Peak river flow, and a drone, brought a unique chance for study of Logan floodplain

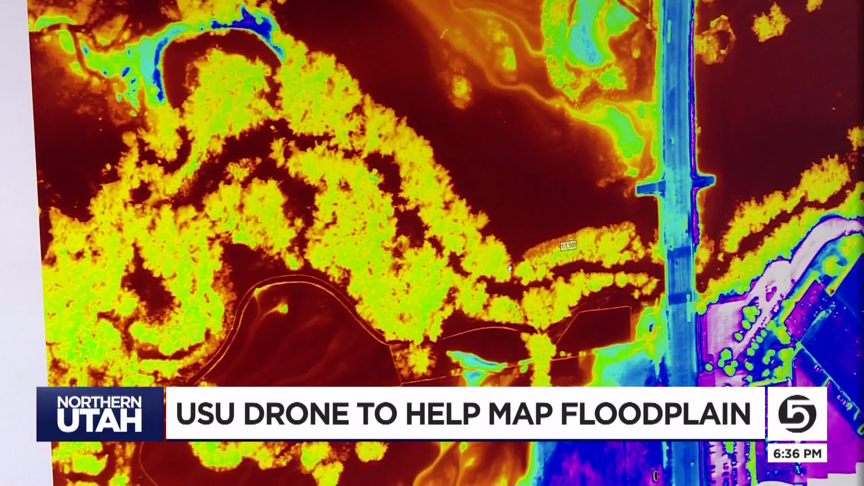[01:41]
Those red and brown areas giving a clear picture of where the water is flowing cutting through just about anything that might get in the way.